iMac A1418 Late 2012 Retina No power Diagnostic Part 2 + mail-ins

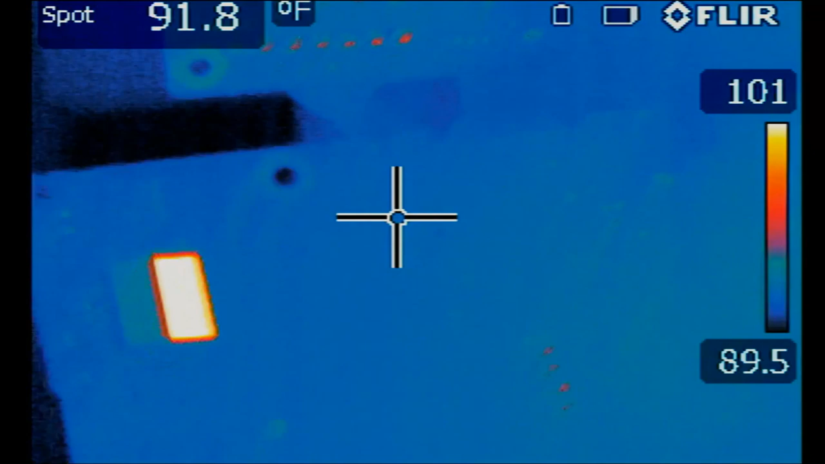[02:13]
On screen: spot 91.8°F
motherboard these are the boundaries of the motherboard here and I want to look at this area here that was getting hot yesterday right
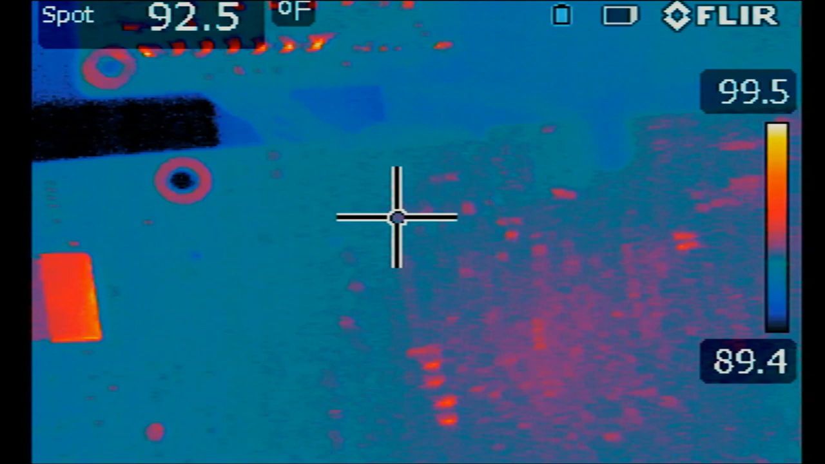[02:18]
On screen: spot 92.5°F
over here this year is not a heat spot it's just a shiny object if you tilt
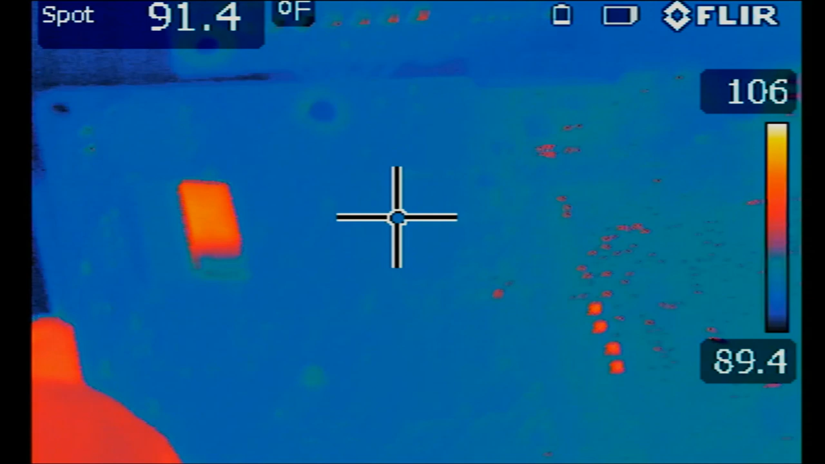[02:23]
On screen: spot 91.4°F
the board it will go away you see it's a shiny object so right now we're interested in
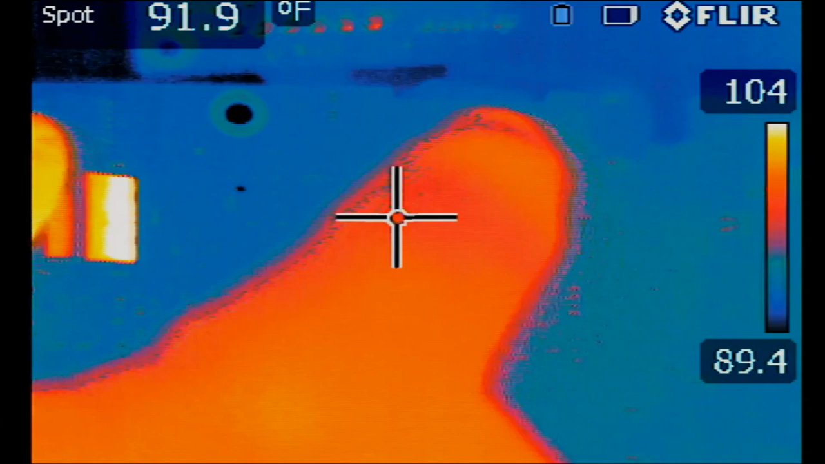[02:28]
On screen: spot 91.9°F
this area here because that's what got hot yesterday when we did part one of the video let me turn
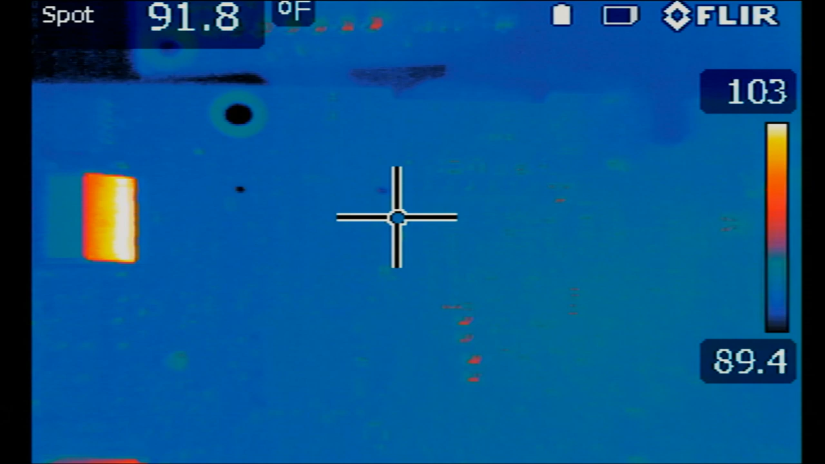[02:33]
On screen: spot 91.8°F
the power button on let me go to manual mode I'll raise the temperature boundaries to pinpoint where the heat is coming from and it's very difficult to pinpoint a specific component because heat is probably coming from back of the board causing the side of the board to heat up so if the short was coming from any of those components in the front then we could tell which component is getting the hottest but right now
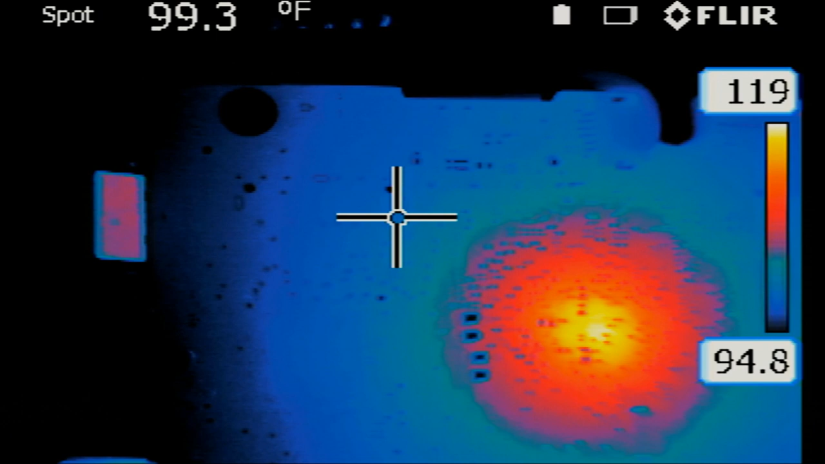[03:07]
On screen: spot 99.3°F
it's vague I mean we are not able to tell which component is causing the short and that's why I'm thinking it could be a short from the GPU itself which is located on back of the
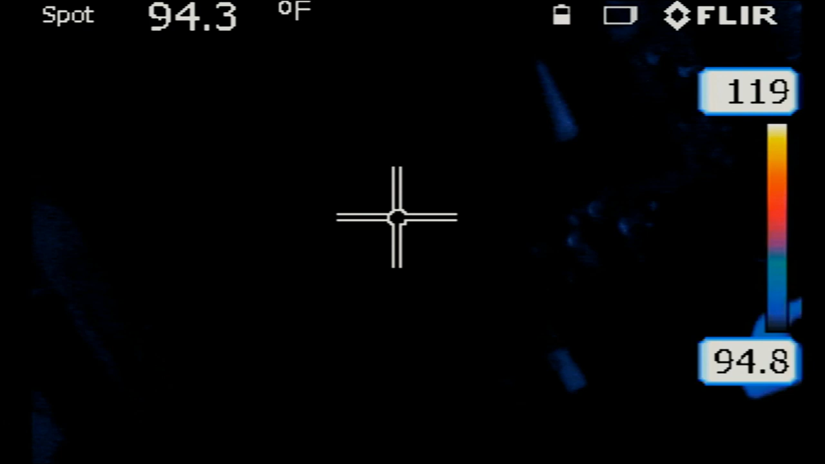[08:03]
On screen: spot 94.3°F
We're going to power on the iMac. Press and hold the power button. Okay, I'm not seeing any heat on there. Why?
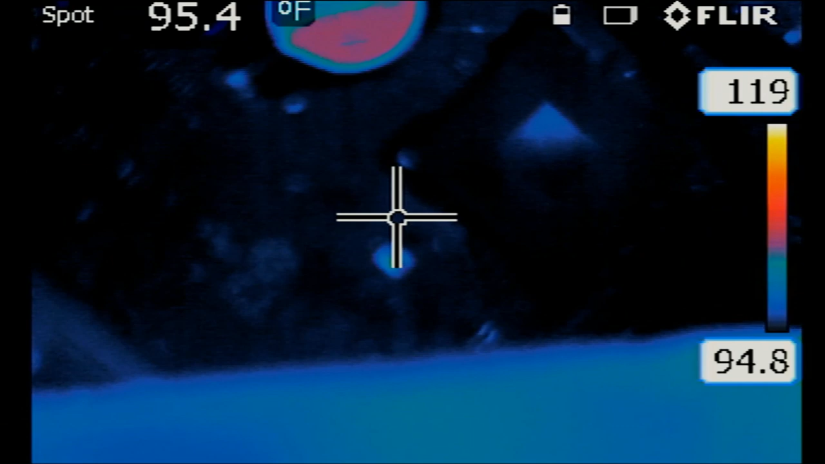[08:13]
On screen: spot 95.4°F
I'm not seeing any heat. What's going on?
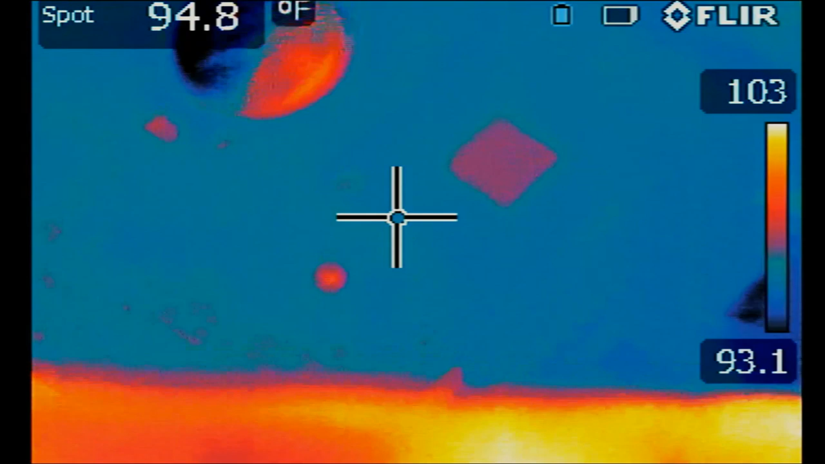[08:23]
On screen: spot 94.8°F
That's weird.
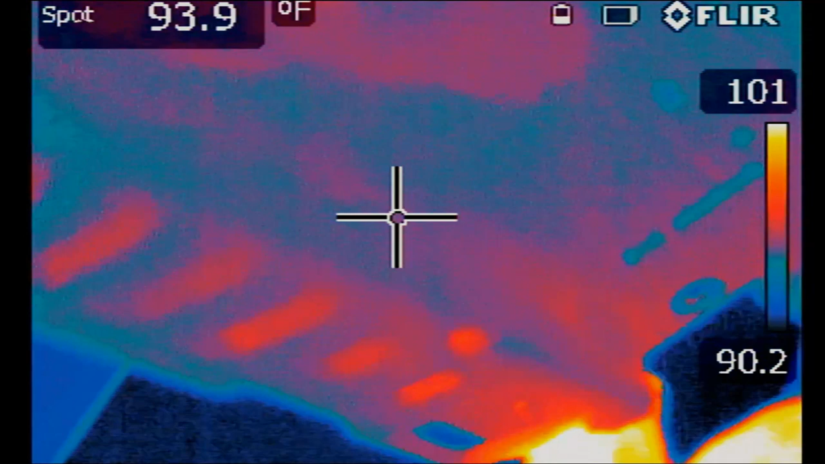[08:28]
On screen: spot 93.9°F
I'm not finding any heat spots on the back. Let me go back to the front.
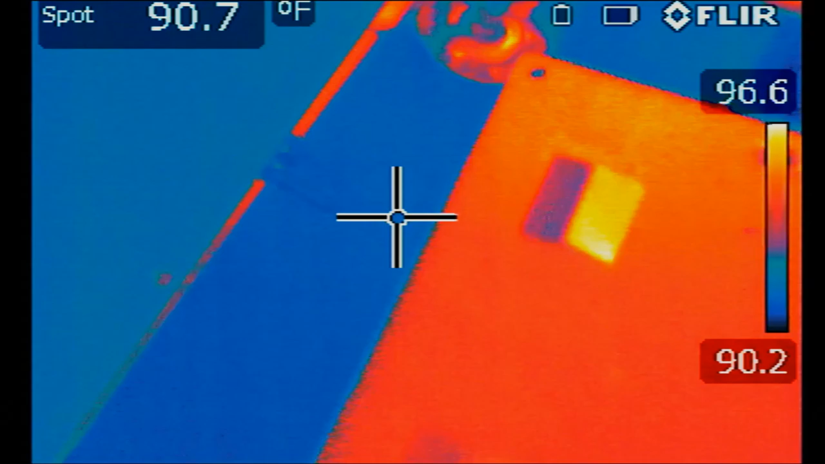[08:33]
On screen: spot 90.7°F
Any heat spots on the front?
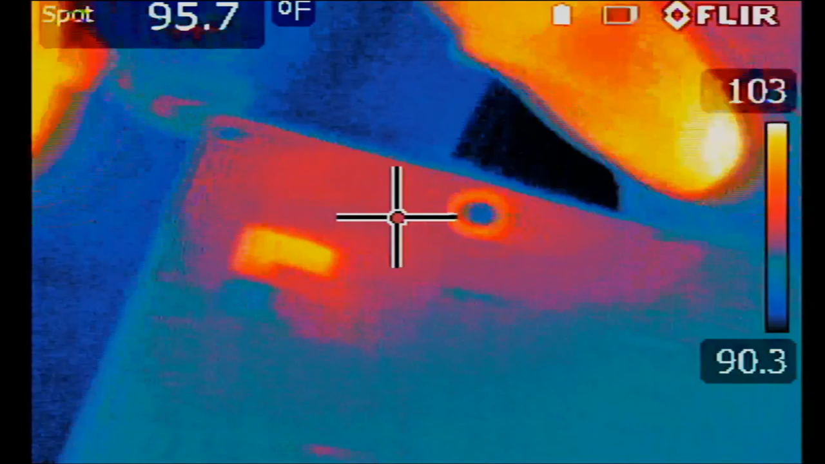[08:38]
On screen: spot 95.7°F
Hey.
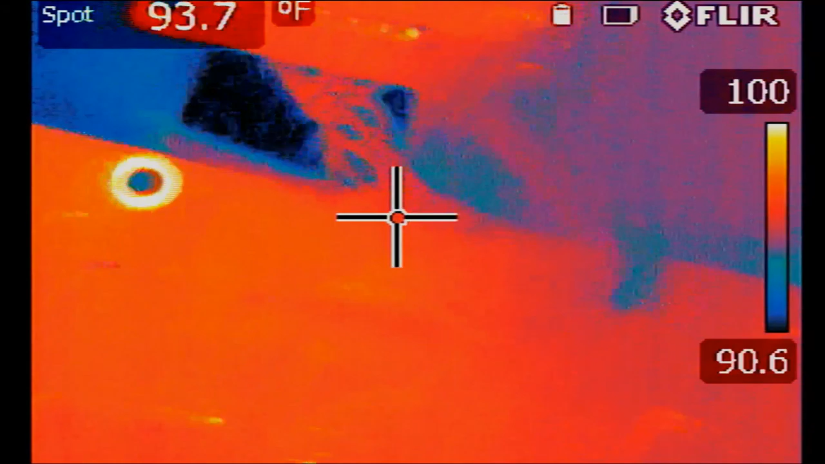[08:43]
On screen: spot 93.7°F
We're not getting any heat spots anymore.